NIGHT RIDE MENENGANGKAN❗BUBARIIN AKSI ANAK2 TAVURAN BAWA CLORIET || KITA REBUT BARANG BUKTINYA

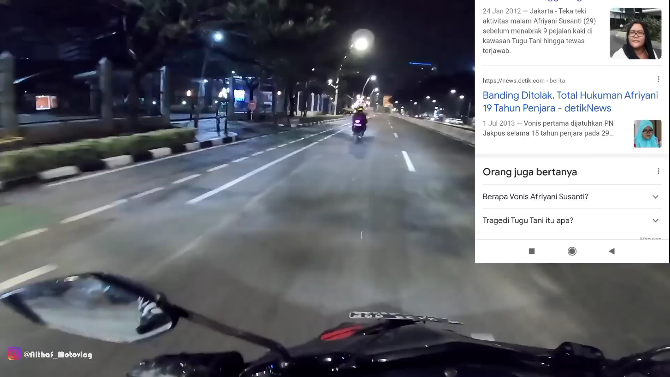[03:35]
Mana ya? Pokoknya di halte cuy. Nih halte ini. Jadi orangnya tuh di trotoar di libas pakai mobil cuy.
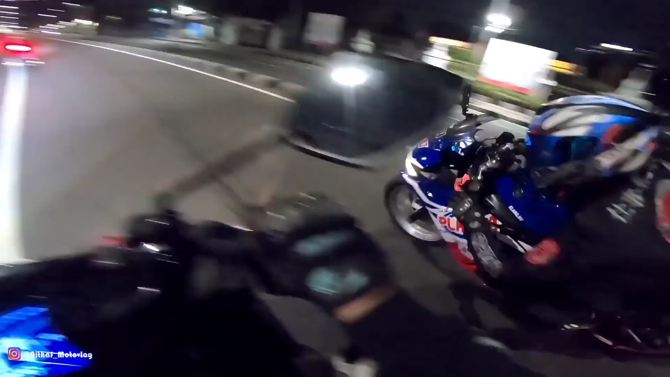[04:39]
Geblek. Oh tadi si Firman cuy mau ke Kemayoran dia kayaknya. Wah itu kenapa? Tawuran cuy. Wih. Ngeri banget cuy bawa ini.
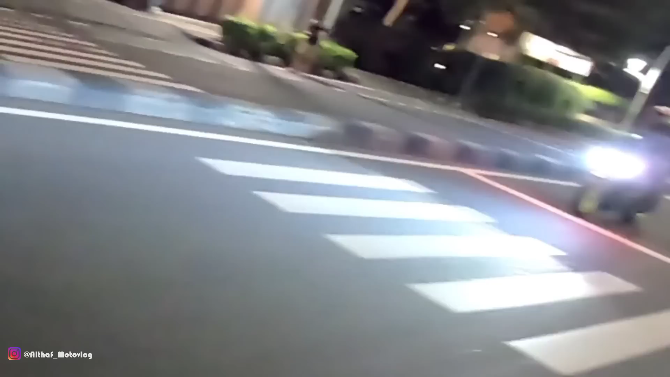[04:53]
Waduh
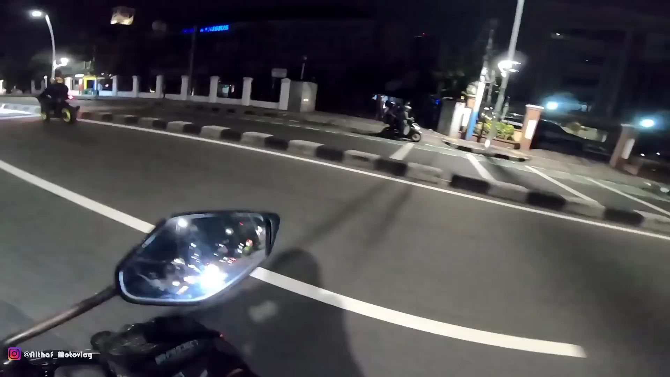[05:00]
Aduh, kacau. Ngeri guys. Waduh, bawa-bawa kayak gini cuy. Waduh, kacau. Ngeri banget cuy.
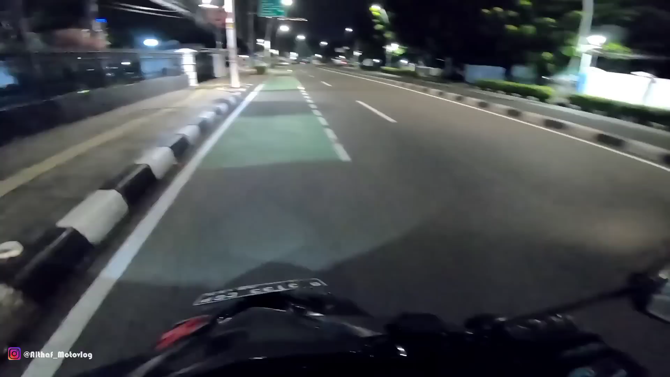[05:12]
Gila. Ngeri banget guys. Gila, ngeri banget cuy. Salim muter balik ya? Iya. Tuh Salim nih. Geblek Salim tuh.
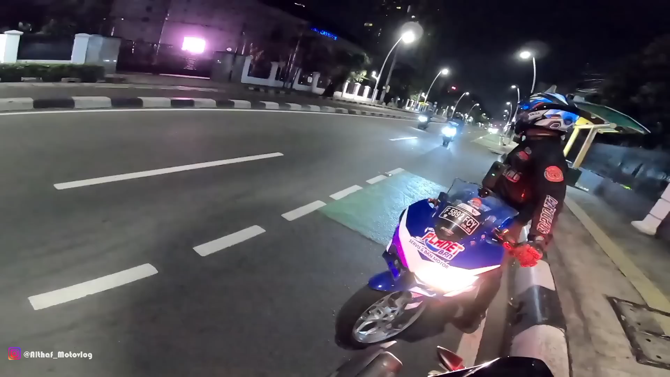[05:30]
Oh, ngeri ya Salim ya, berani ya. Berhenti ya dia? Berhenti ya? Hah? Samperin. Oh gila tuh sajamnya cuy, gila. Ngeri banget guys. Kacau. Gila. Si Salim ini ya berani ya.
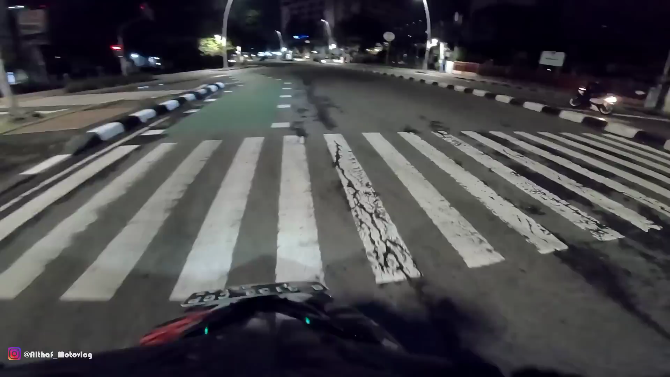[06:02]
Ngeri banget cuy. Awas bang, tawuran bang. Ngeri banget Salim ya. Tuh, gila. Lihat nggak kalian cuy, pada bawa celurit panjang-panjang banget kayak gitu. Lihat nggak? Mana bawa mawar lagi.
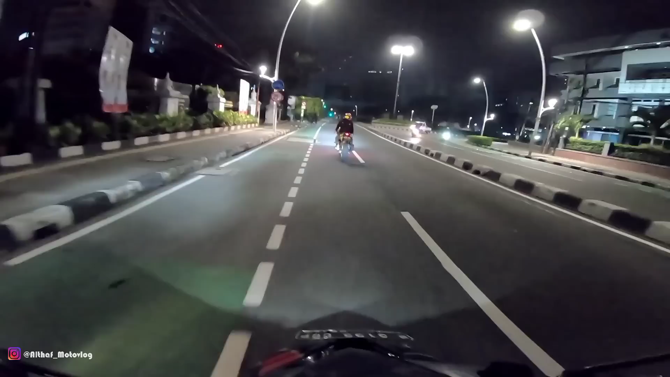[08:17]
Kita bubarin ya guys ya. Kita bubarin orang tawuran. Bisa-bisanya di tengah kota kayak gini cuy ya. Ya, realita kehidupan di Jakarta tuh kayak gini cuy.